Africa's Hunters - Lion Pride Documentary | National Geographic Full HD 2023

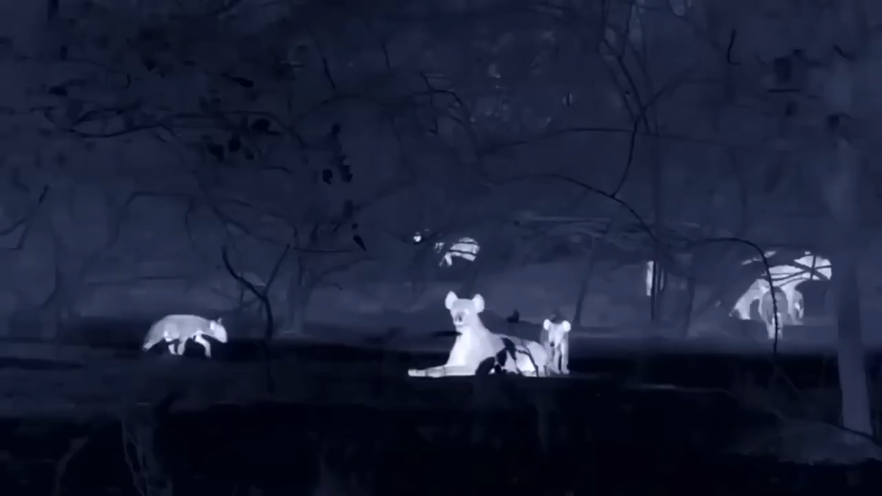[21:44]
Stuck underground for most of the day, they have plenty of energy to expend.
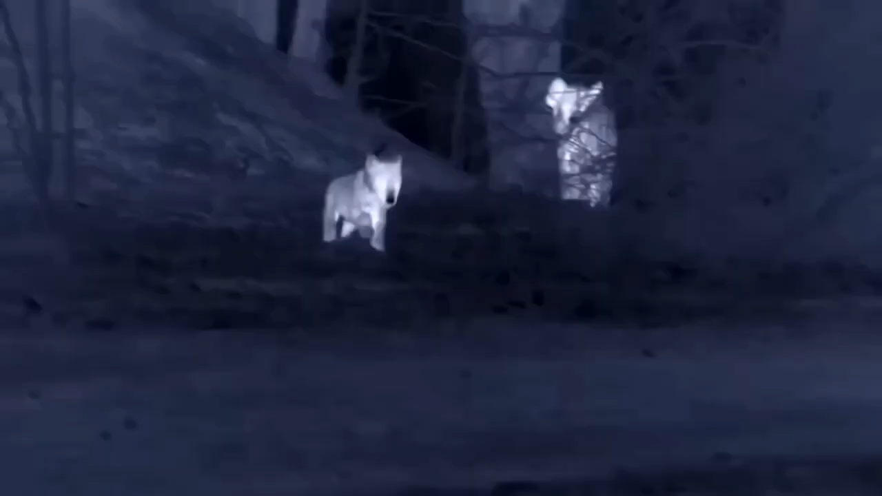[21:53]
It's time to play.
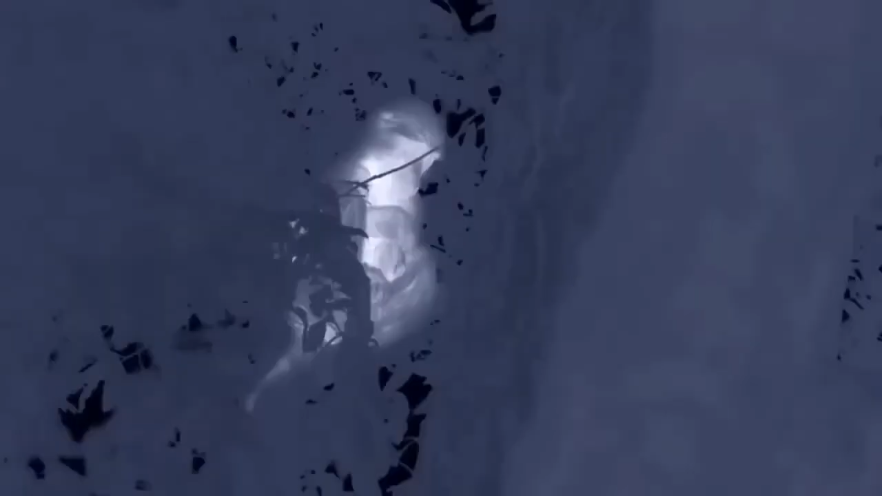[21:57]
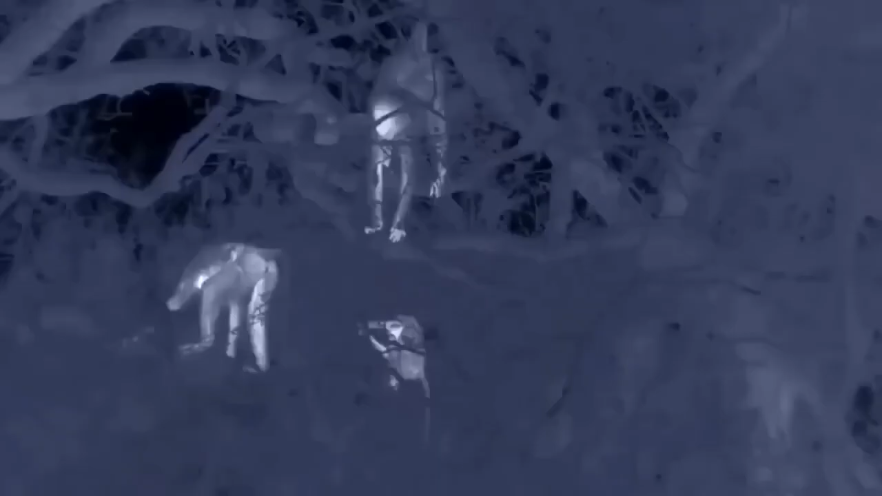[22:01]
They're neighbors from hell for a sleeping baboon.
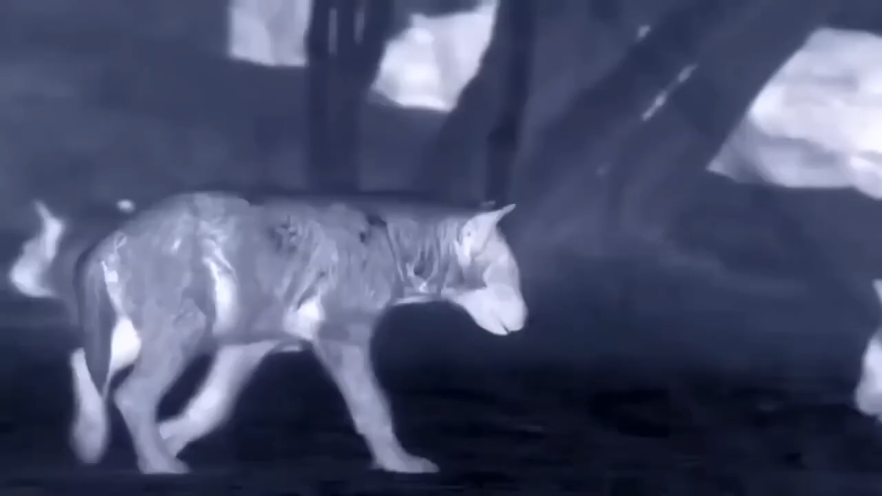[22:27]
It creates a hierarchy that will last for life.
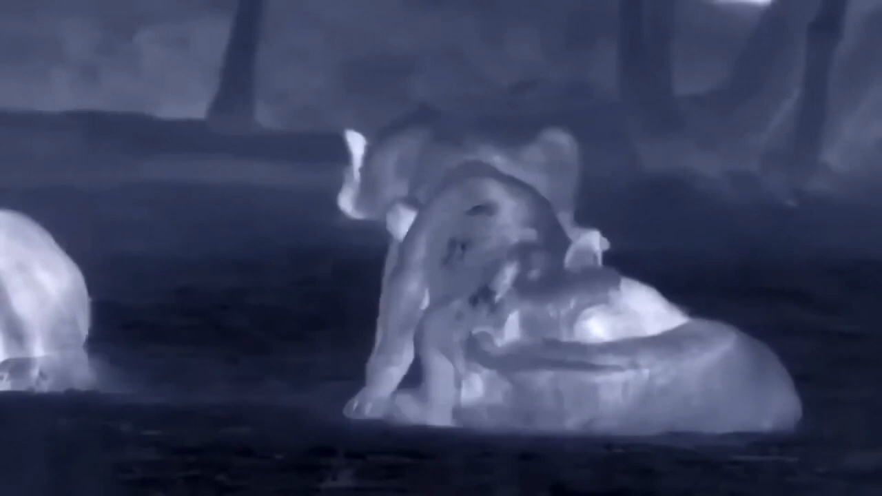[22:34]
After 2 weeks, aggression begins to give way to play.
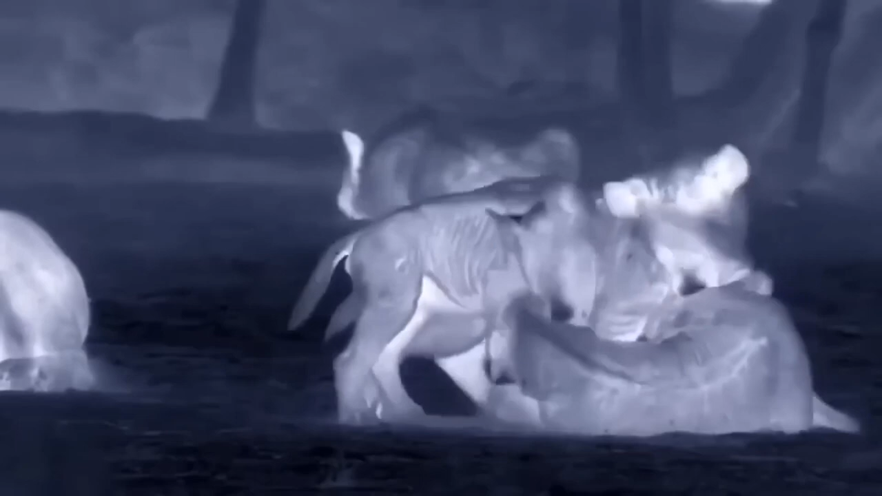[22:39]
And after a month, it becomes even more enthusiastic, helping them to establish friendships and integrate into the clan. But they can get a bit carried away.
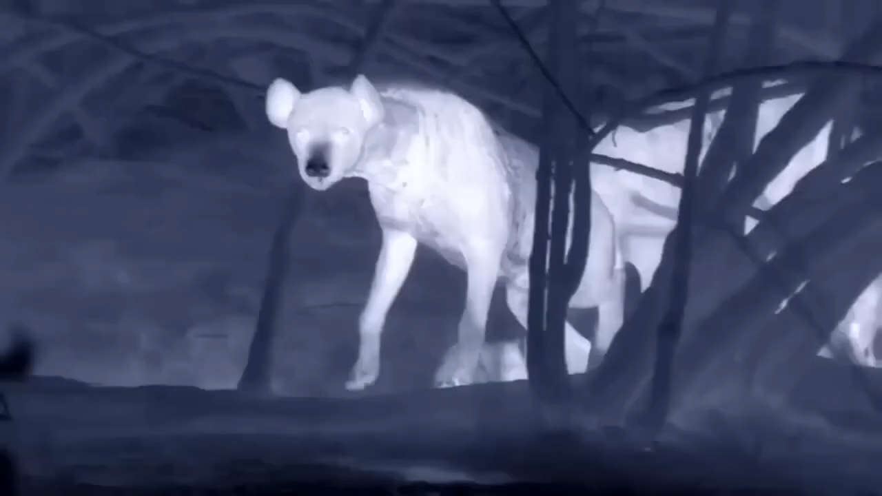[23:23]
But to provide this nutritious milk, she must eat frequently. Her acute sense of smell can locate food more than 2 miles away. And a stench on the wind catches her attention.
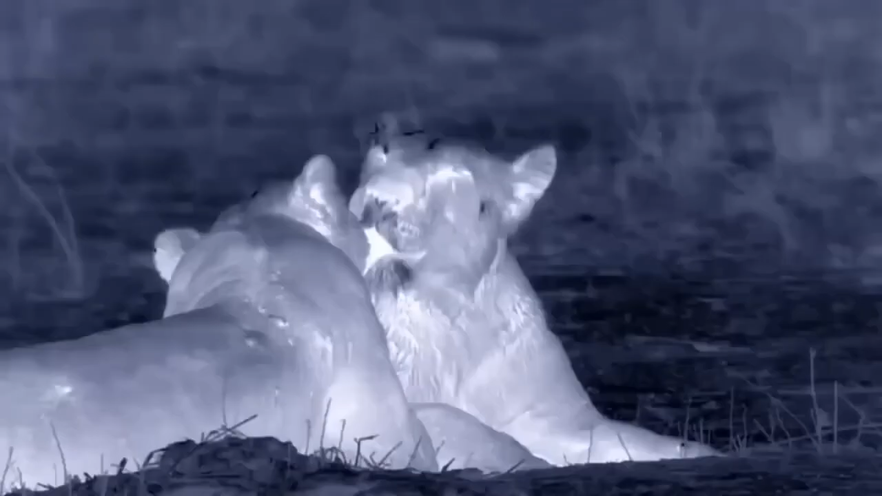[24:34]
Grooming helps them maintain the close bonds needed to hunt cooperatively, even when it doesn't go to plan. Distant roars echo through the cool night air.
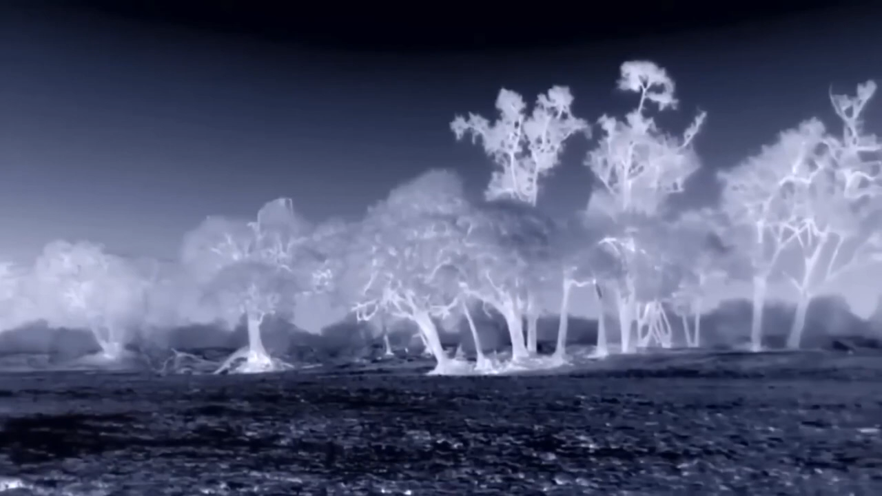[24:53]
Their male is calling, the sound carrying almost 5 miles across the valley,
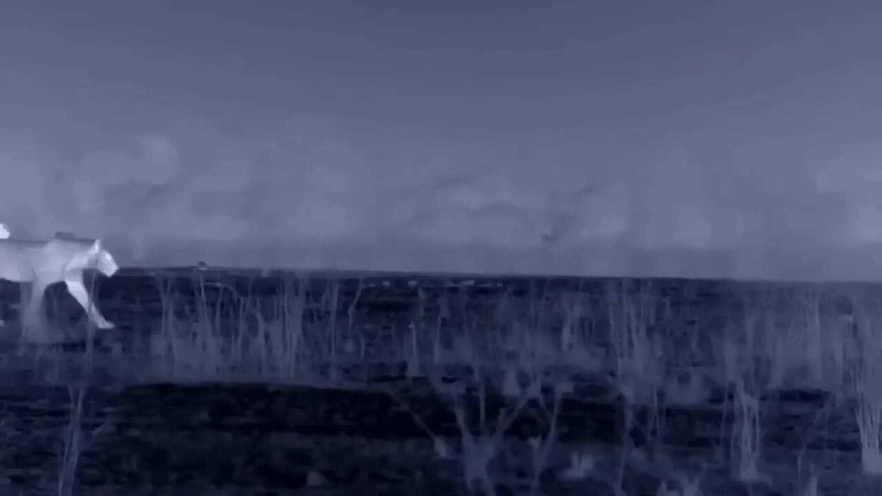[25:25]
They head towards the sound, hopeful for a reunion with their pride male.
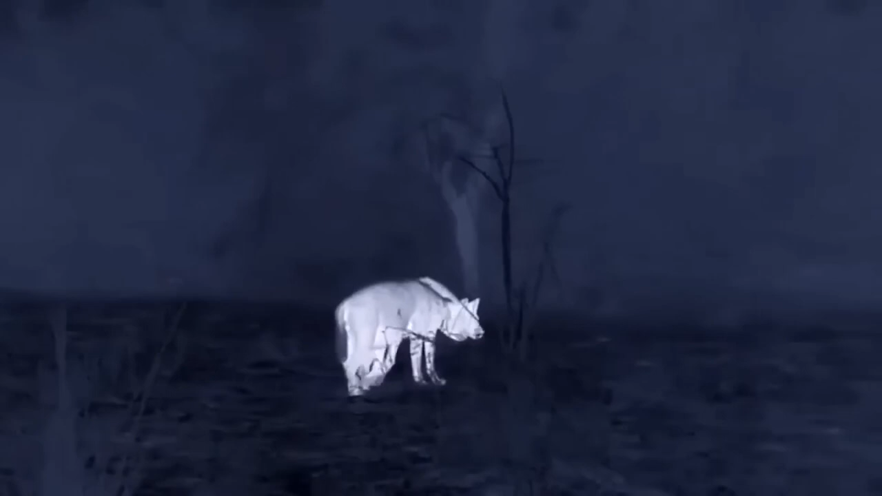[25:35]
The hyena mother's incredible sense of smell has led her to a buffalo carcass.
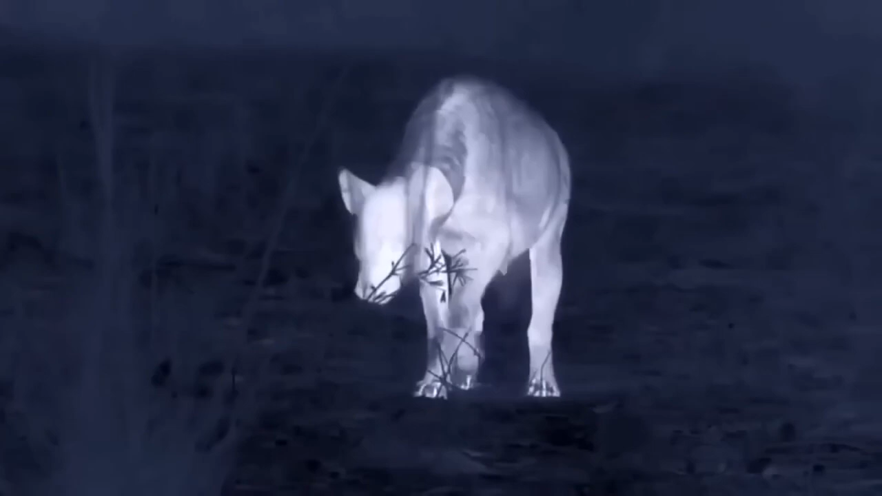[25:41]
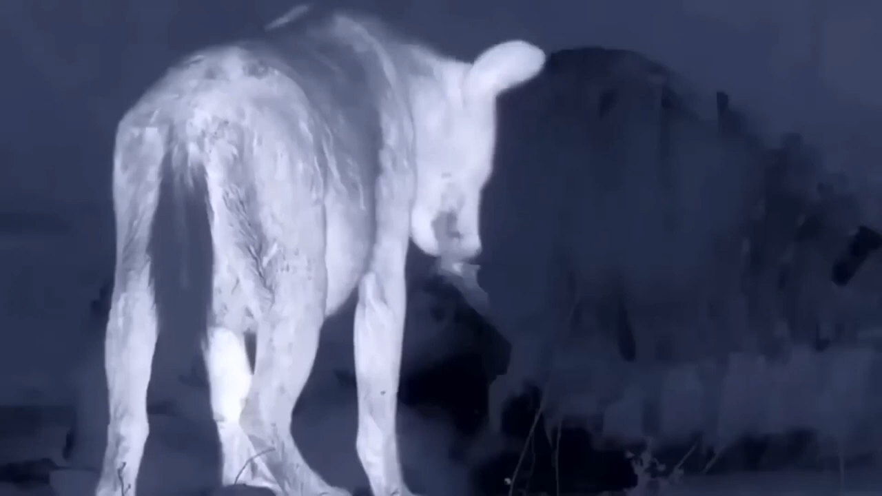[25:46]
It's rancid, but her strong stomach acid will kill any bacteria on the decomposing meat.
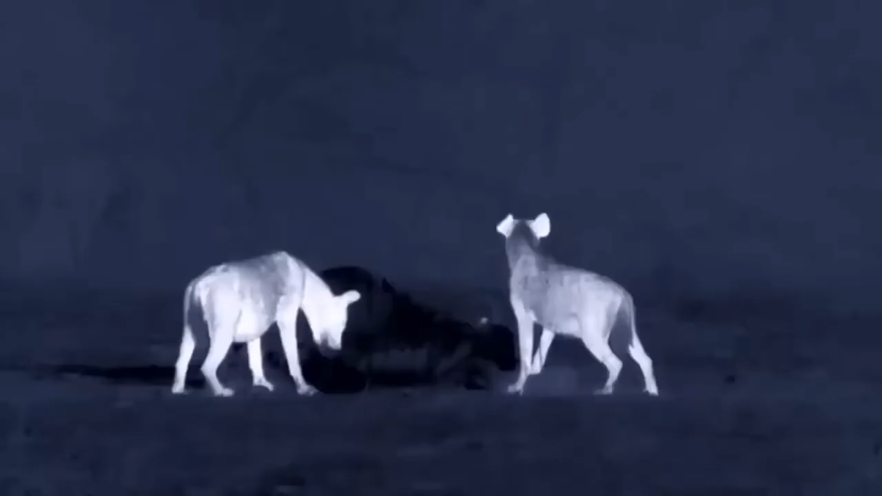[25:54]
It has more than enough nutrients for her to produce the rich milk her cubs need to survive. Access to the food depends on her ability to dominate others in the clan.